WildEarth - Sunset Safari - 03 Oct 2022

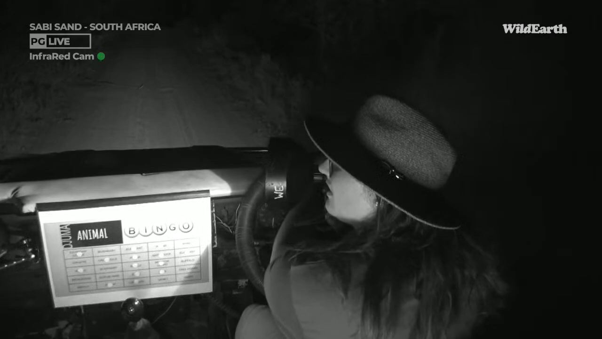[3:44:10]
A little bit further on. Okay, so I'm going to be looking super carefully from here. Lynn, chameleons have better vision than us at night,
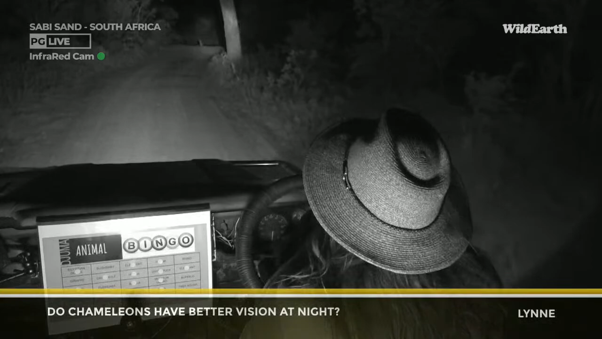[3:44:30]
but they have better vision in general during the day because they are diurnal animals. Scrub hair, another one. This is also on the list.
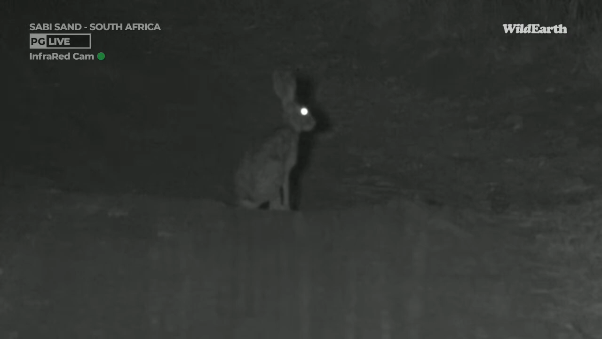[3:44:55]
So I'm happy I at least found another one because I lost the first one. And it's more or less in the same area as the genet, so that makes me quite happy. I will do my best to try to find the genet as well. I am feeling very covered in spider webs at the moment. And there's insects bouncing around. Can you hear them? Sounds like raindrops. It's actually insects crawling all over us and bumping into everything in the car. Especially these chafer beetles.